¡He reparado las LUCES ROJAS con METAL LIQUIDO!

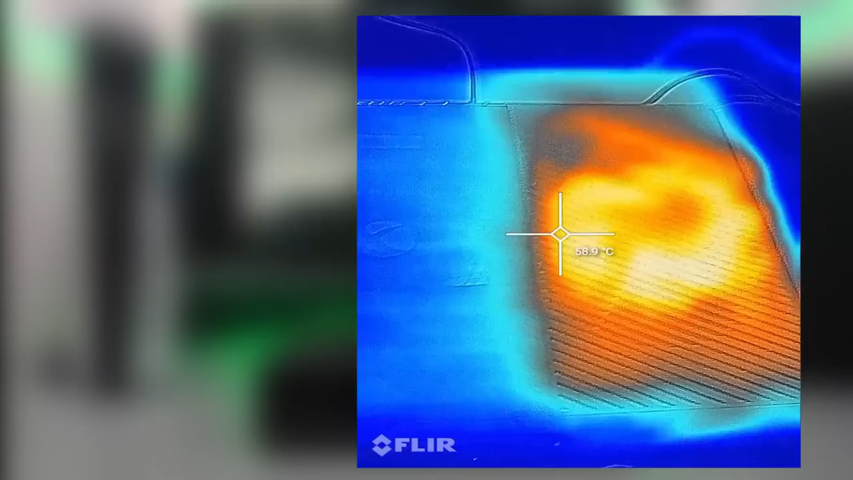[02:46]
On screen: spot 58.9°C
La Xbox 360 alcanzó de forma superficial la temperatura de 68 grados como máximo incluso alcanzando los 69.
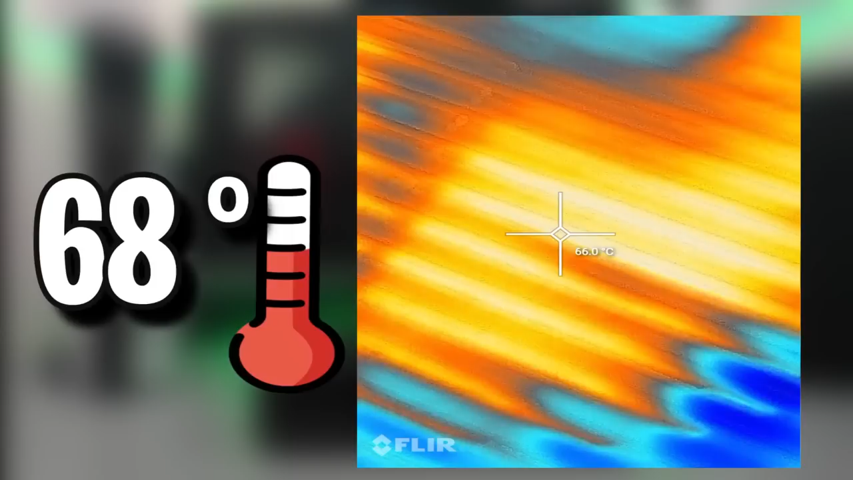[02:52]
On screen: spot 66.0°C
A eso agreguenle que estamos a cierta distancia del procesador por la carcasa y demás.
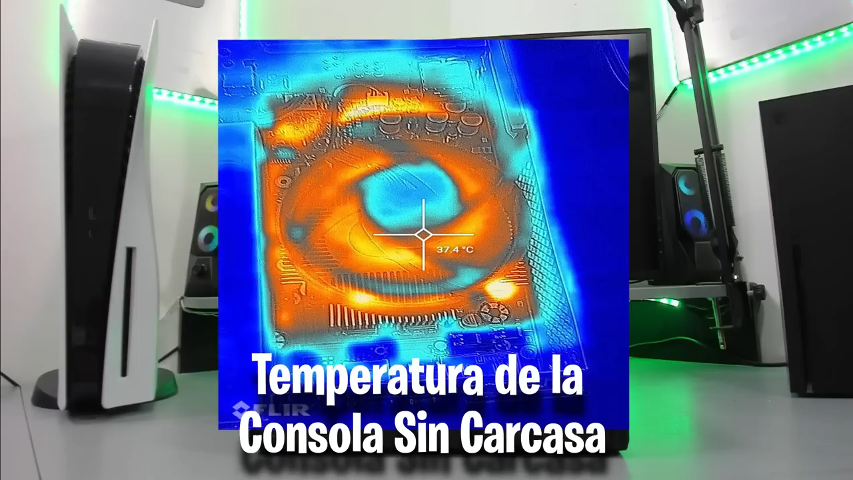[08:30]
On screen: spot 37.4°C
la consola alcanzó una temperatura máxima de 50 grados. La temperatura que se ve hacia lo largo, 46 grados.
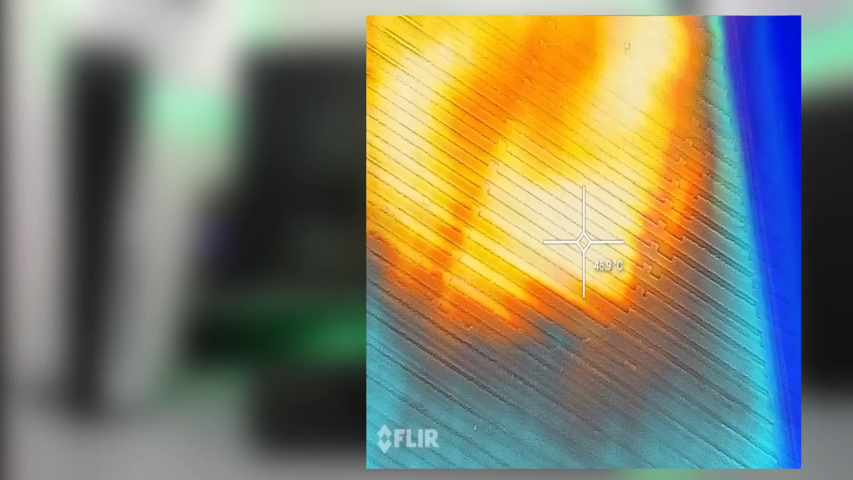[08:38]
Ya de cerca.
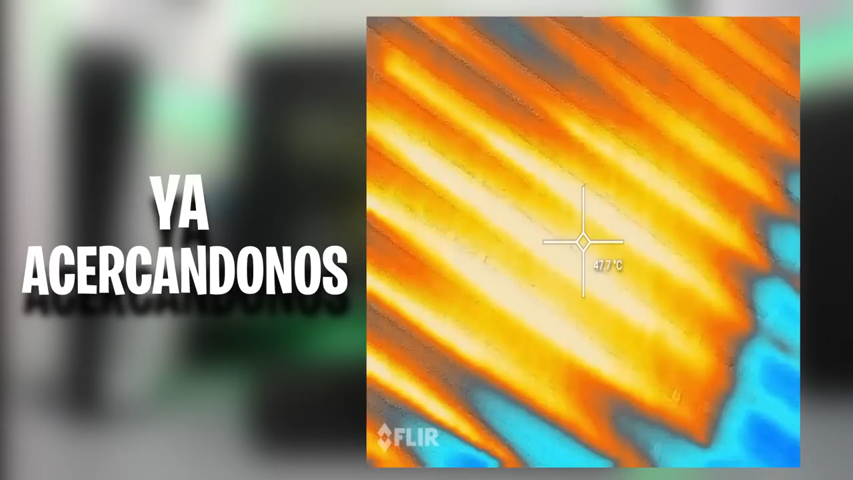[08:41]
Vemos que ya acercándonos, pueden ser... Casi 50, 48, 49...